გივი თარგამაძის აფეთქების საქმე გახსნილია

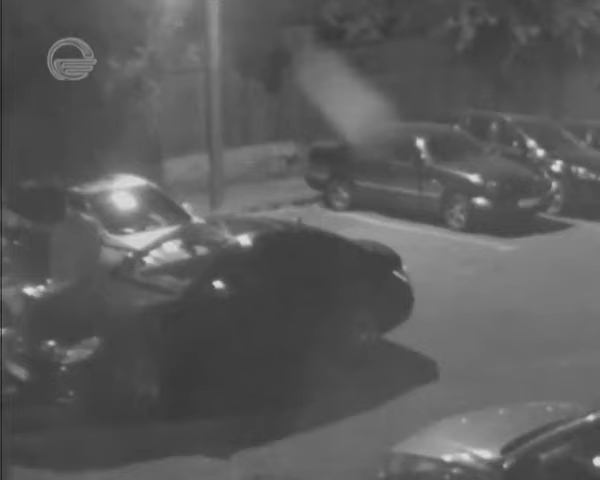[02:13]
Ამის შემდეგ ბრალდებული ფეხით გადაადგილდება სოფჩაკის ქუჩისკენ, დეპუტატ გივი თარგამაძის ავტომობილს უკანა მხრიდან ჩაოვლის და ადის თაბუკაშვილის ქუჩისკენ.
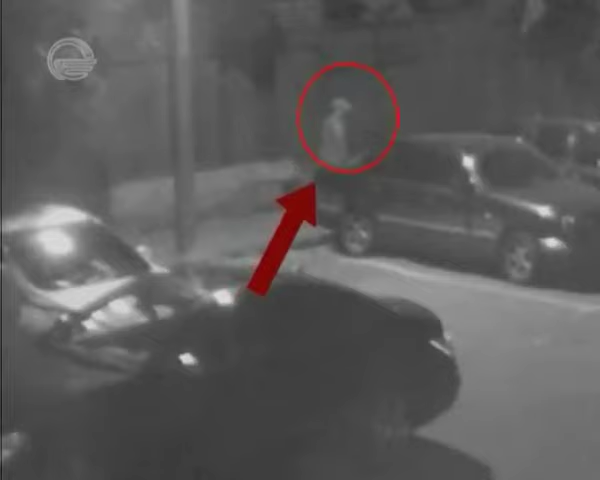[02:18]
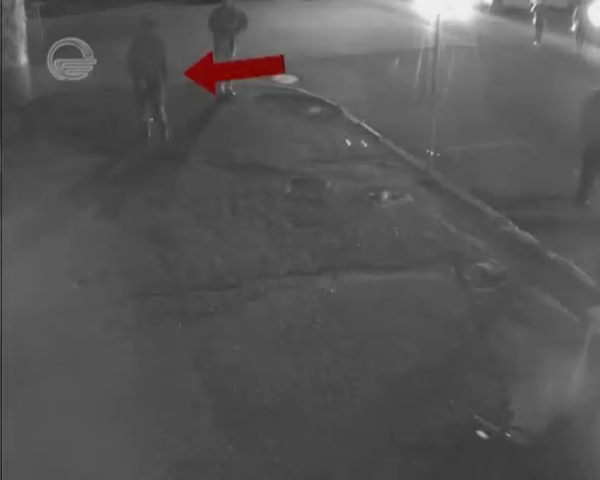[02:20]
Დაახლოებით 8 წუთის შემდეგ ბრუნდება ისევ სოფჩაკის ქუჩაზე და გადადის ათონელის ქუჩაზე,